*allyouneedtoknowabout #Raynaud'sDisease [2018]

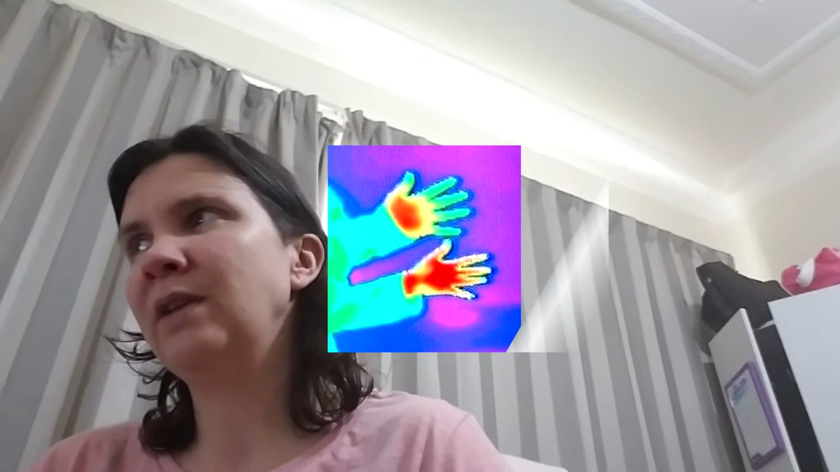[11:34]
The red indicates the warmer area as well as the green indicates the cooler areas of the hand that will be shown. Consensuous diagnostic criteria.